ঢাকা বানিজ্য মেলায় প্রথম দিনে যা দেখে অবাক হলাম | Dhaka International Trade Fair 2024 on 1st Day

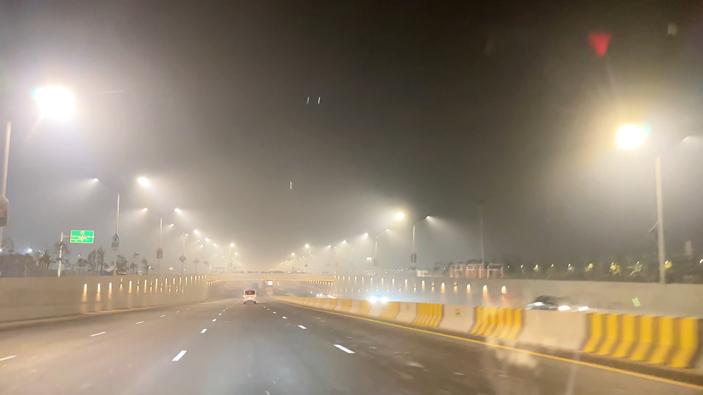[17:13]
সবাই ভালো থাকবেন, আর আমরা শেষ করি 300 ফুটের নয়নাভিরাম এই রোডের দৃশ্য দেখতে দেখতে। সবাই ভালো থাকবেন, দেখা হবে আবারও আগামী পর্বে নতুন কোনো বিষয় নিয়ে।